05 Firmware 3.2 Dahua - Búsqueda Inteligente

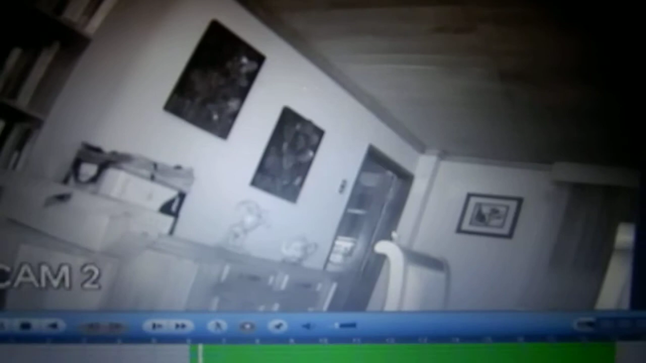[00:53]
2 y necesito es solamente y únicamente seleccionar del 100% de la imagen una pedazo una porción que va a ser de la puerta con el símbolo que está aquí en la parte inferior con el símbolo que está aquí yo voy a marcar hago clic
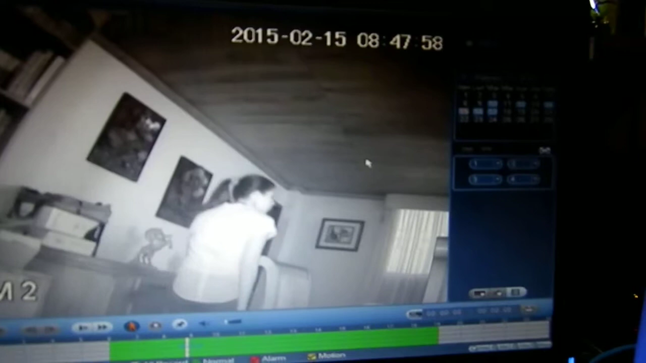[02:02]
se activa la búsqueda inteligente donde lo puedo utilizar por ejemplo tengo un cuadro tengo una un bolso lo que sea y se me ha perdido entonces yo selecciono donde estuvo el bolso y veo todas las personas que estuvieron cerca de ese segmento o de esa área por ejemplo ya son 8 y 50 de lo con respecto